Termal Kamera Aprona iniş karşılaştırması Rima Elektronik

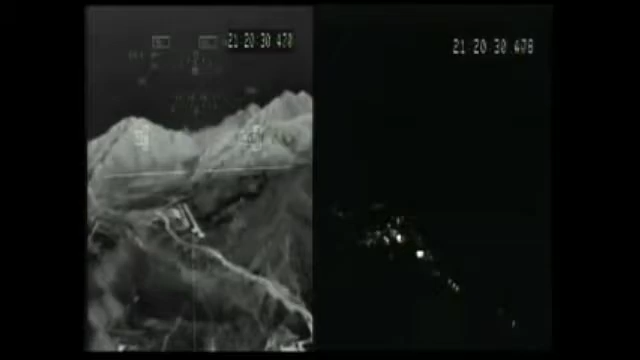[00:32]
The right path vector is right on the runway. 1,000. Okay, autopilot is off.
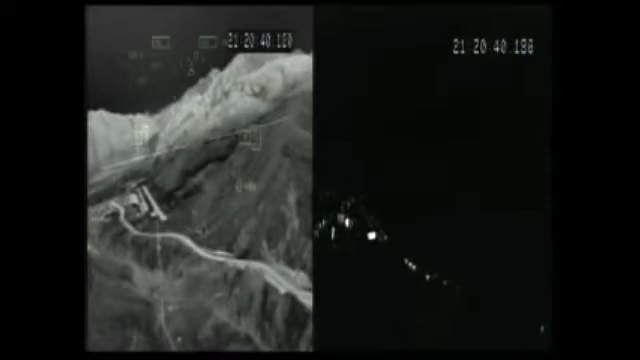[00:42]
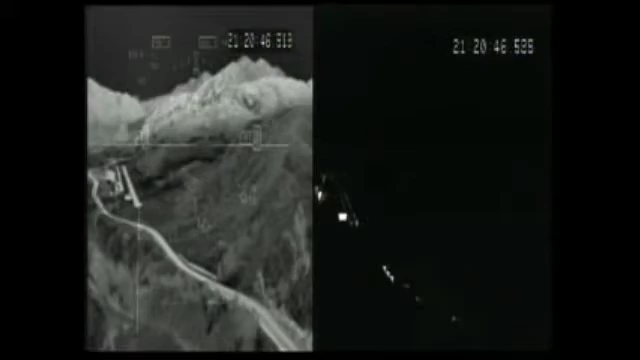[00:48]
Speed is good. Speed is good. For the vases coming in. Vases coming nicely.
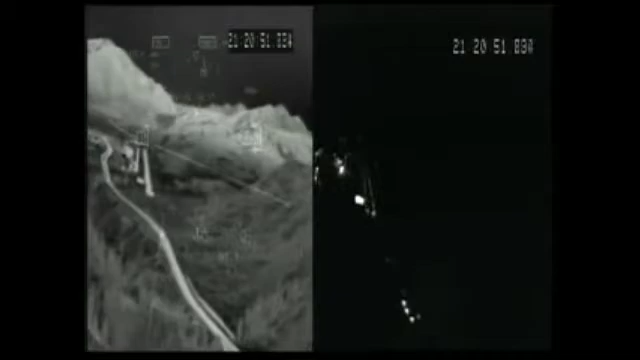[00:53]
Best chance check. 500. Look at those trees you can see. 400.
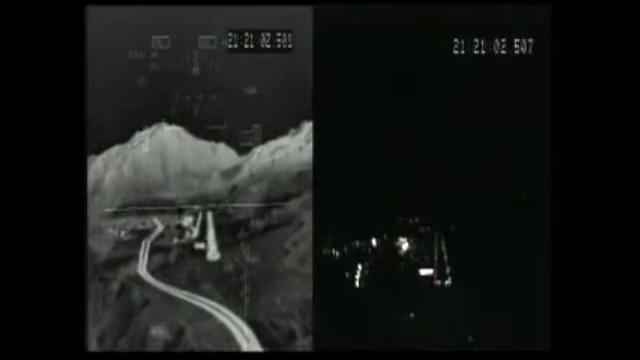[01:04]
300. Perfect. Stand everything is done. I've got the train on the side. You're clear. 200. 100. 50. 40. 30.